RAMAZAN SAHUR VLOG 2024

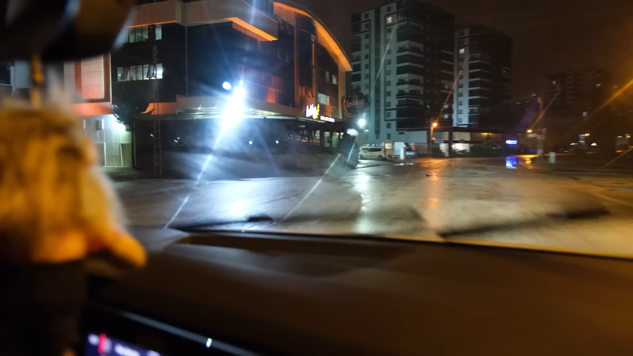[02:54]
Hiçbir yer açık değil. Fırın var, fırın bile açık değil. Nereden alacağız? Bilmiyorum. Burada mahalle maçı çektiğimizse. Kapkaranlık. Hani sen şurada vardı ya lan.
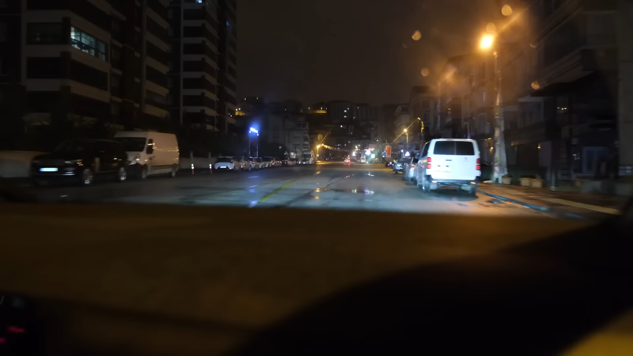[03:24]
Şu üste biraz çıkalım. Belki orada vardır fırıncı.
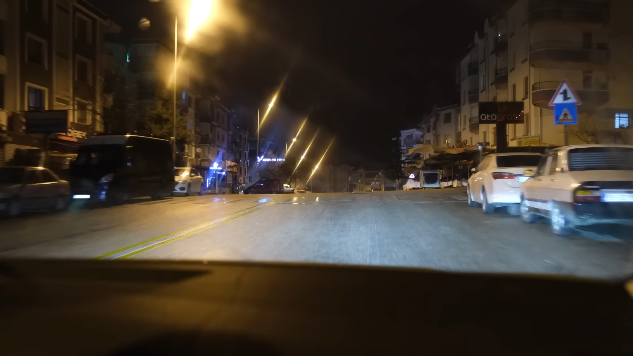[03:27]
Arkadaşlar yarım saattir fırın arıyoruz. Hiçbir fırın açık değil. Geçen sene geldiğimiz... Açık lan.
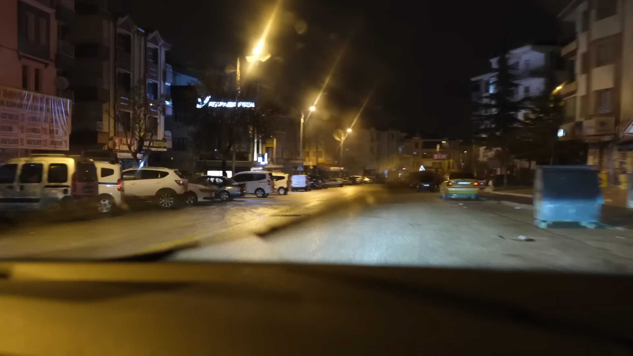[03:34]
Açık! Açık. Sorun da bulduk, açık bir yer. Ne oluyor lan o ne? O ne ya?